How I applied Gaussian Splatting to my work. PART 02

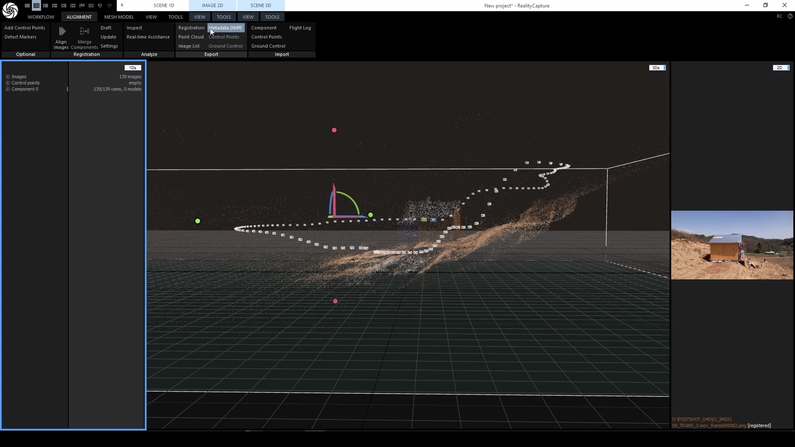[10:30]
Right below the registrations buttons, there is a point cloud menu. Just click it and put on the name, whatever you want.
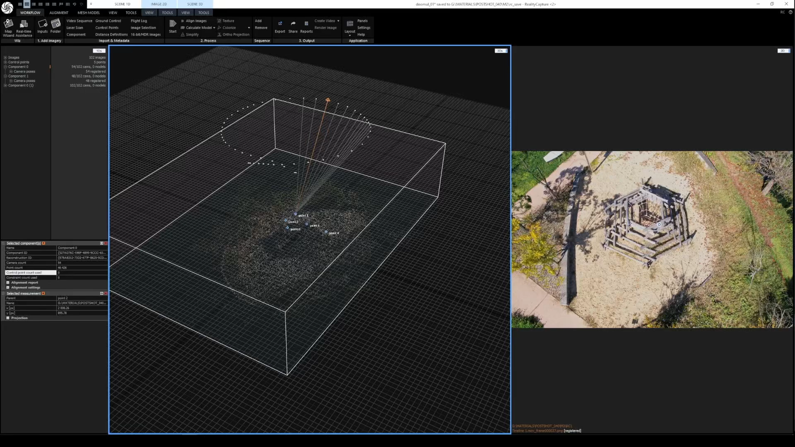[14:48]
And reality capture provides a powerful control point function to do that merging component process.
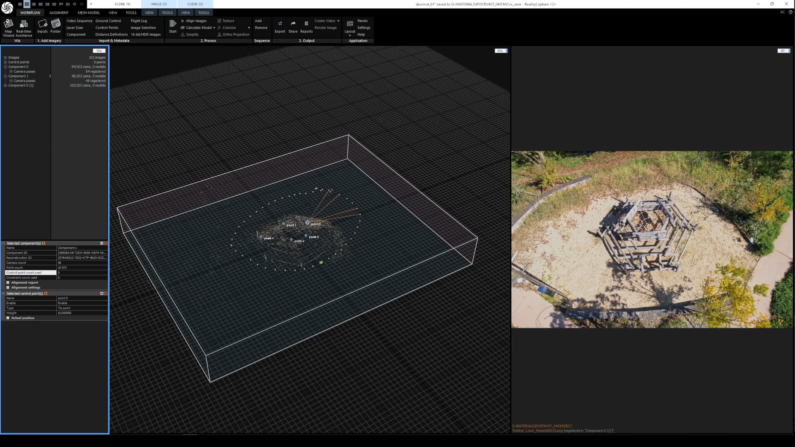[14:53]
Which post shot doesn't have it? I'm actually testing out that scenario now. I'll talk about it soon.
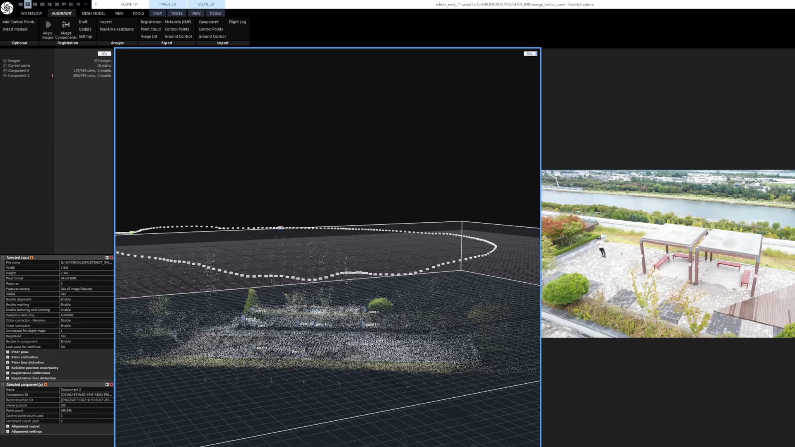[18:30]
one with the one is a drone shot and the slice with the ground camera shots.